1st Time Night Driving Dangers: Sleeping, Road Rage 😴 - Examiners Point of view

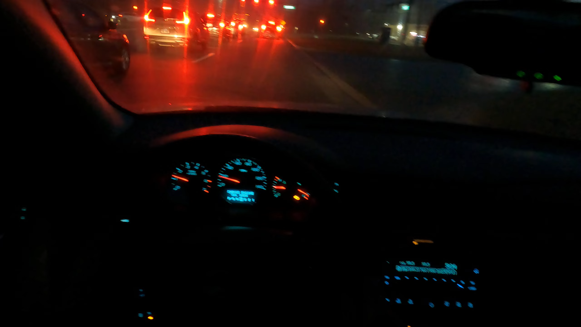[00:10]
for all of us particularly beginning drivers so the first thing I would do is
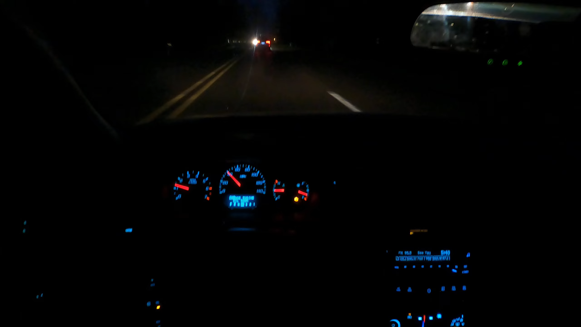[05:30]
late I have class starting at 6 30 is 5 40 so I left in plenty of time and I'm just looking ahead looking for lights on the ground such as those brake lights and I do have above 20 20 vision but I often wonder and and one day when I get older my vision will go hearing will go just like everyone else's but I often wonder why are people tailgating why are people so aggressive just relax chill and cruise
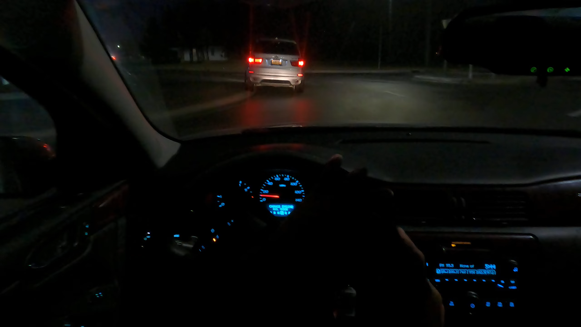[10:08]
and then I proceed through they're on the curb that would be a minus you want to keep your windshield as clear as possible what I find one of the biggest most challenging things is driving at night for the first night drive for students they're very overwhelmed all over the road I must had a student crash here and hit this curb